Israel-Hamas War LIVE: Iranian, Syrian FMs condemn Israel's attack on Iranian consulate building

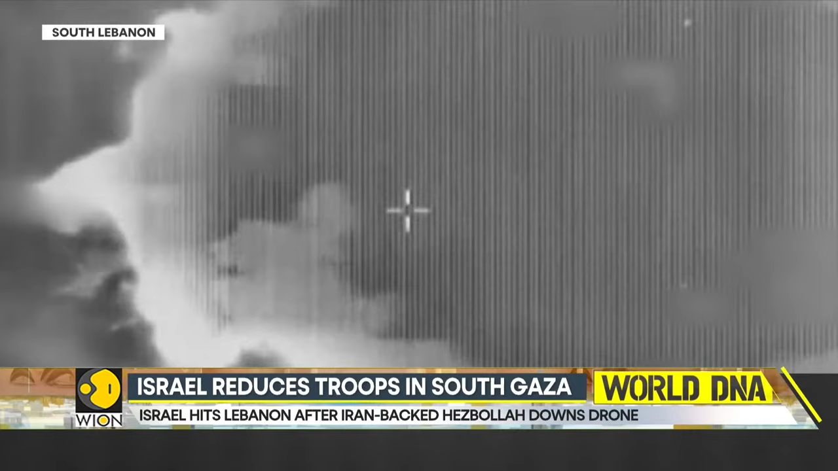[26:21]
The Israeli attack reportedly targeted a Hezbollah training camp in Janta village near the border with Syria and the town of Safri near Balbek.